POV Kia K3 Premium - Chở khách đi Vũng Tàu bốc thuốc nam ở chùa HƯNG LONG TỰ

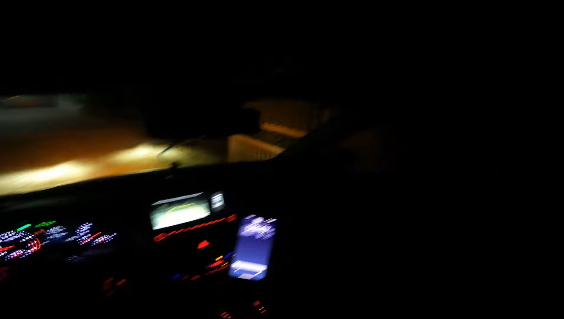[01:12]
Lại tiếp tục những kèo chạy xe dịch vụ. Thì lại vẫn như những vlog trước là chia sẻ. Thì hiện tại mình phải chạy gấp ra nhà khách.
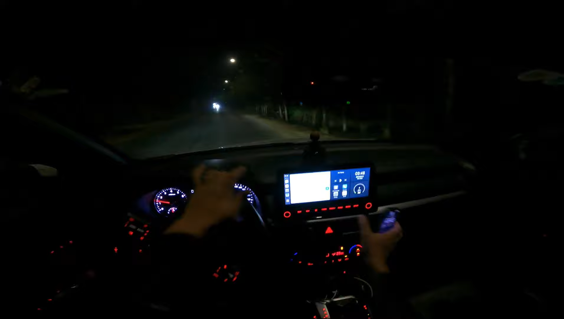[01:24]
Tại vì mình hơi lố giờ, phải 4 giờ có mặt rồi. Giờ phải chạy ra tranh thủ nha anh em. Đây 3:48 nhá. Thì những video dạng chia sẻ chở khách vào buổi tối đi đêm này thì mình cũng hay chia sẻ lắm. Kiểu chở khách xong rồi nhưng mà cũng quay lại cái hành trình của mình á. Thì cho anh em xem cái nghề xe dịch vụ, cái nghề thức khuya dậy sớm đó. 3 giờ rưỡi mình thức dậy rồi.